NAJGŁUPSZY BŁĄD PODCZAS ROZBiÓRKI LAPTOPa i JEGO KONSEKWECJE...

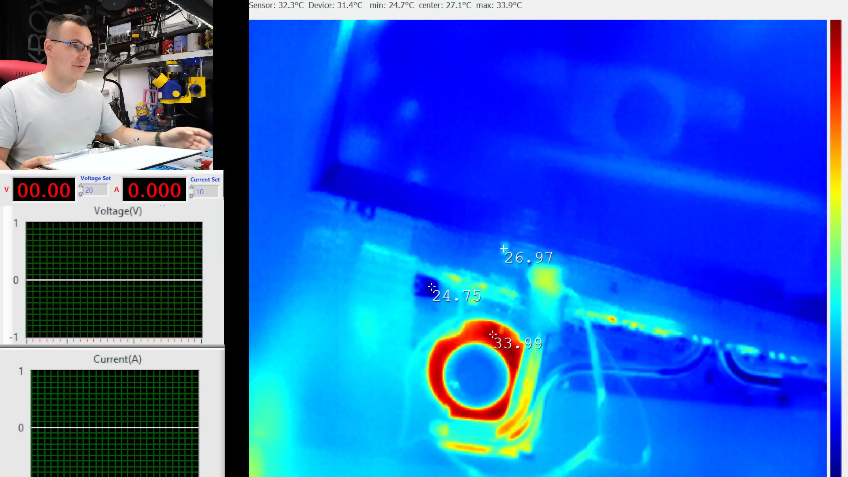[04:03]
On screen: max 33.9°C, min 24.7°C
Przechodzimy na termowizję i pokażę Wam, co się kurde dzieje. Tylko trzeba wpuścić zasilanie. Dobra, 3, 2, 1, go. On. Pyk.
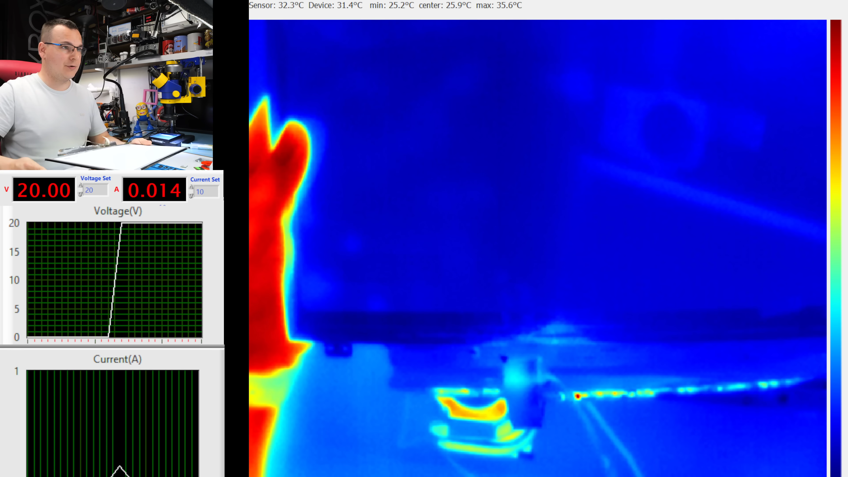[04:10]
On screen: max 35.6°C, min 25.2°C
Płyta pobiera 14 mA i odpalamy ją z włącznika. Cyk. Zaczyna nam pobierać więcej. 900 mA, 1 mA.
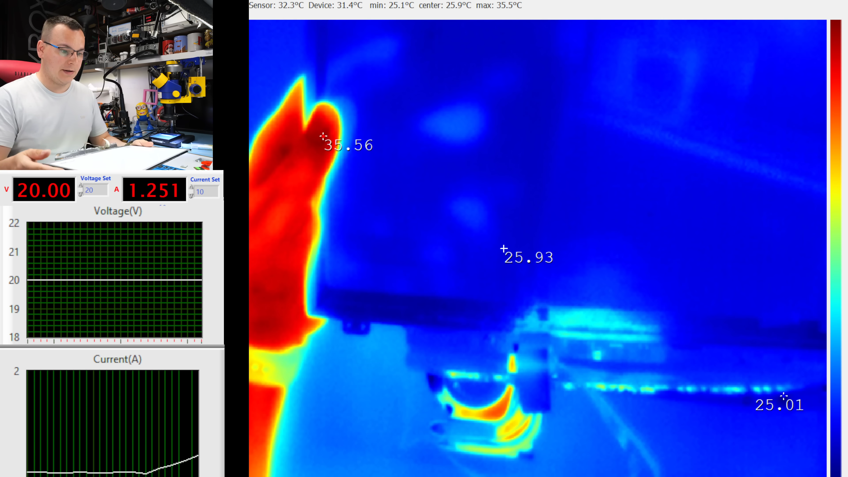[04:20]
On screen: max 35.5°C, min 25.1°C
I zaraz zobaczycie. Jeszcze nic złego nie ma. 1, 2 mA.
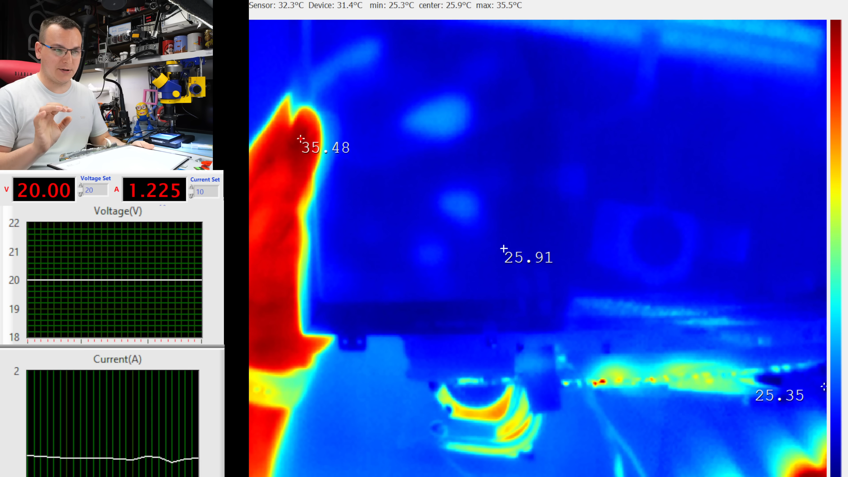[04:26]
On screen: max 35.5°C, min 25.3°C
Bo na razie póki co jest pierwsze uruchomienie. Ta matryca jeszcze nie dawałaby obrazu.
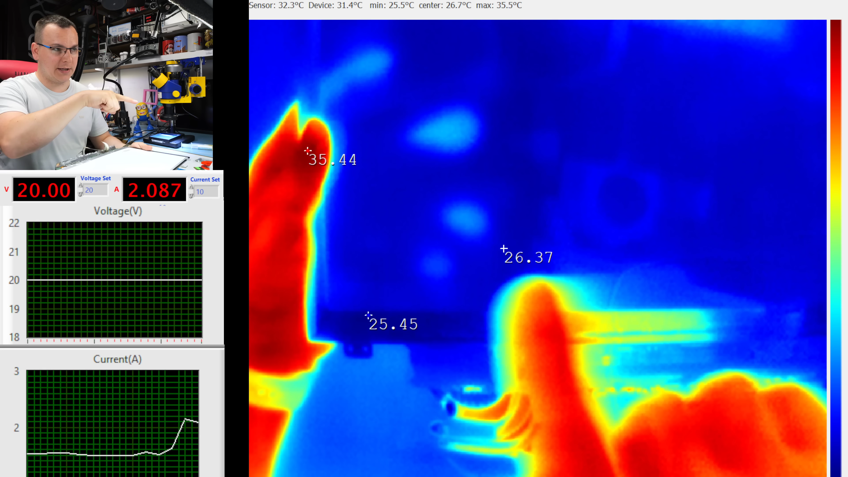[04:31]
Już 1, 6 mA, 2, 0. Zaraz zobaczycie. To jest kwestia czasu. Chyba, że da obraz magicznie. Ale nie, no bez jaj.
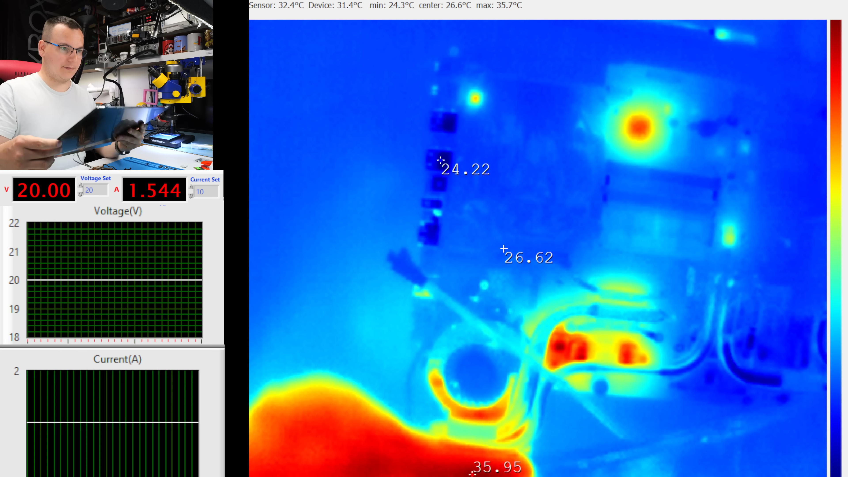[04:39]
On screen: max 35.7°C, min 24.3°C
Czekamy cierpliwie.
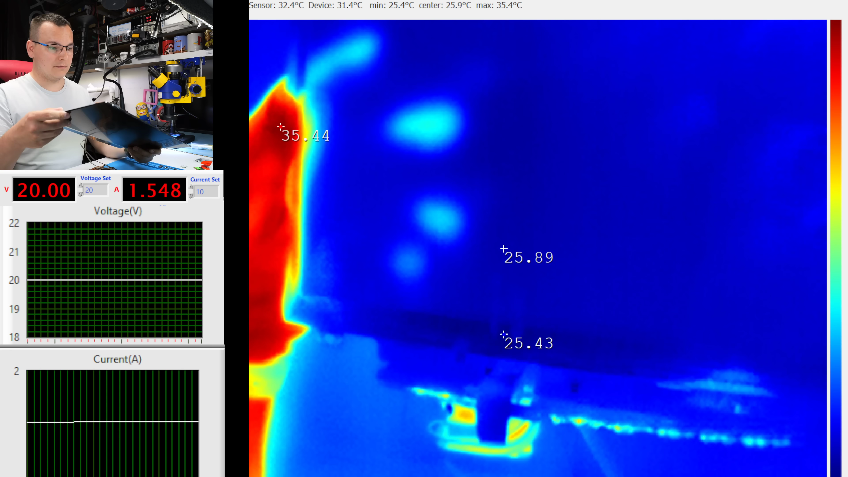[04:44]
On screen: max 35.4°C, min 25.4°C
Pokażę Wam, że nie świeci. Nie ma obrazu. Coś mnie tu w bambuko robi ta matryca, bo poprzednim razem jak robiłem test
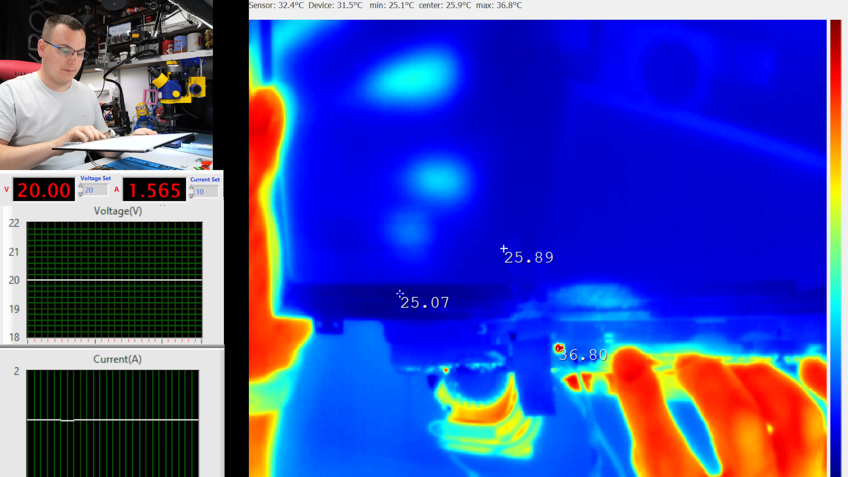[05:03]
On screen: max 36.8°C, min 25.1°C
nagrzewał się kontroler matrycy do 70 stopni, więc możliwe, że się spalił w cholerę i tyle wszystkiego. No w tym momencie nawet kurde
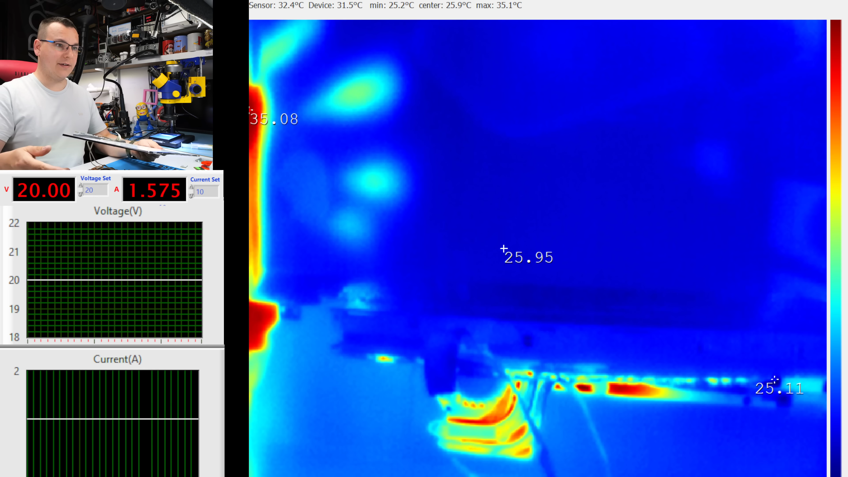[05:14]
On screen: max 35.1°C, min 25.2°C
nie nagrzewa się.
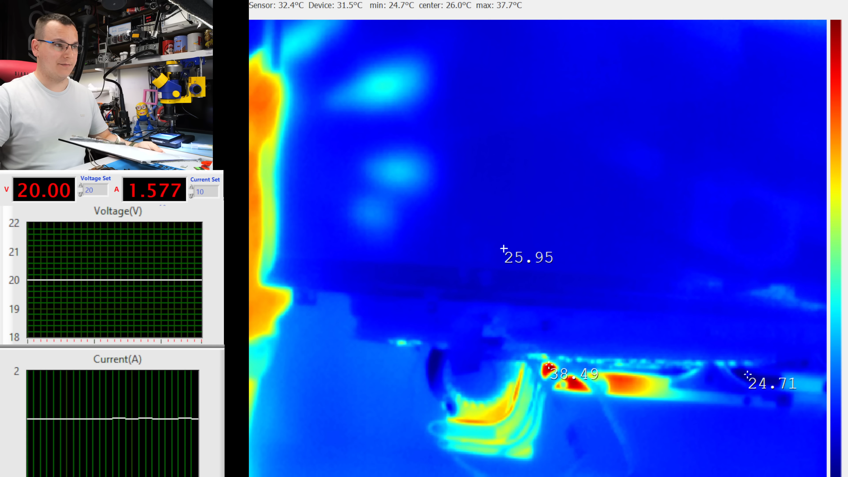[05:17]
On screen: max 37.7°C, min 24.7°C
Czy laptop reaguje na wyłącznik? Reaguję. Jeszcze raz go włączę. Poczekamy chwilę. Zobaczymy. Może będzie. nagrzewający się kontroler. Zawsze jest szansa, że coś źle wpiąłem, no ale na to bym nie liczył. Nie tym razem, nie?
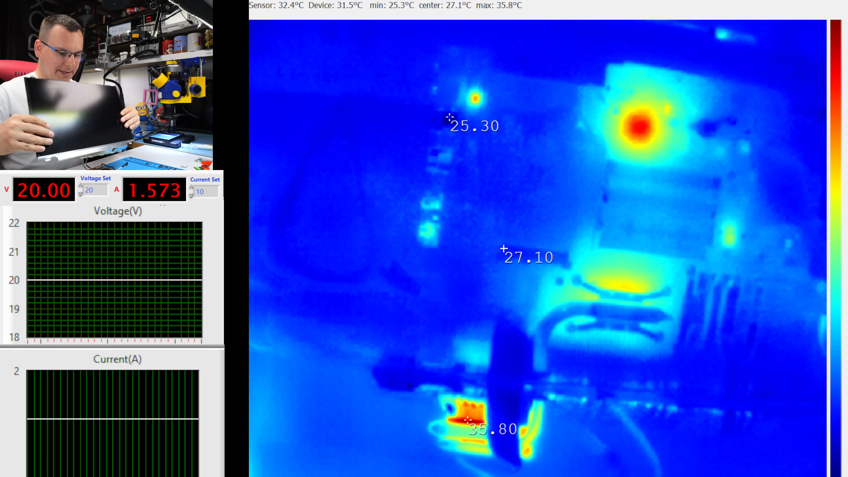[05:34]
On screen: max 35.8°C, min 25.3°C
Matryca. Come on. Come on.
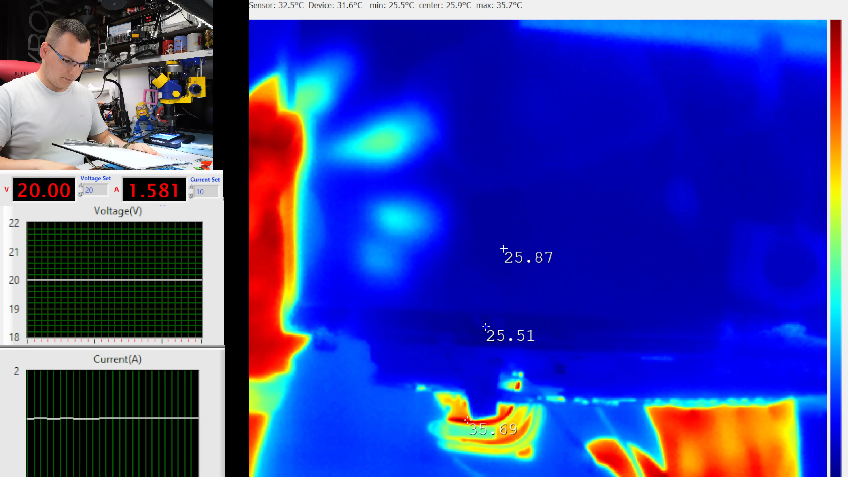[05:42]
On screen: max 35.7°C, min 25.5°C
No nie nagrzewa się kontroler. Chciałem Wam to pokazać.
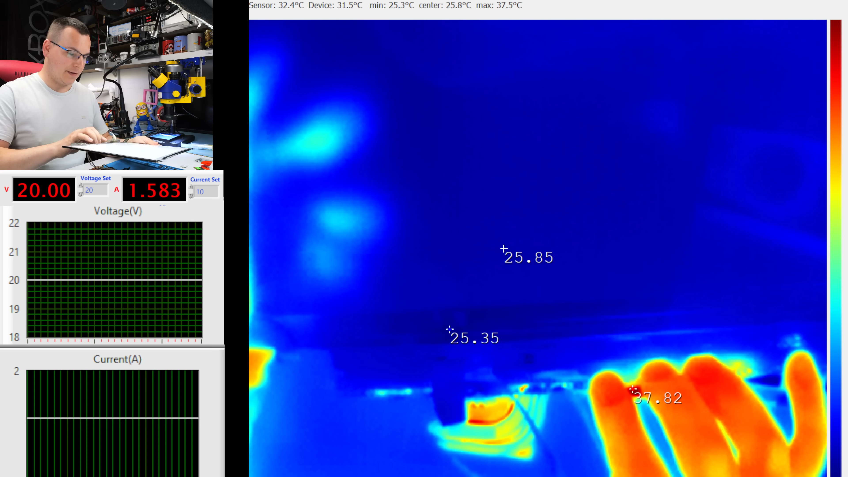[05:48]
Ale jednak nie nastąpi to, co bym chciał. Trudno. Ale nie w tym rzecz. Wcześniej, tak jak mówiłem, kurde, jestem parówą. No wykrakałem to. Wykrakałem to. Źle podpiąłem matrycę. Czekajcie, wyłączę zasilanie.